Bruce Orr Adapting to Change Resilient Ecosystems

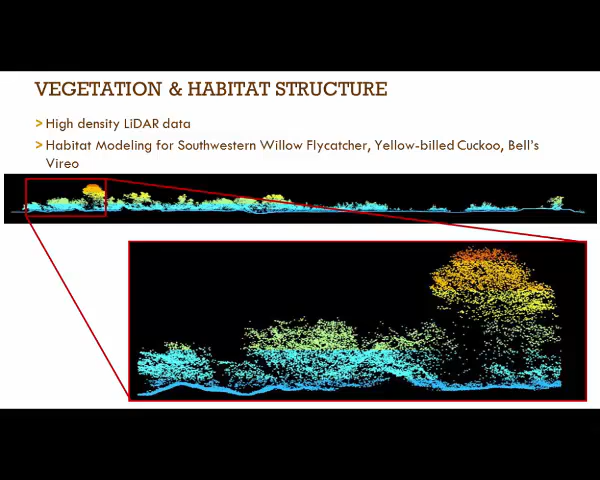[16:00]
tree another story of uh shorter stature willows and up here this this is from the exact river river in southern california gassy city and one of the gomax thoughts could have been from there a very valuable uh tool we're hoping to take more than a picture you saying out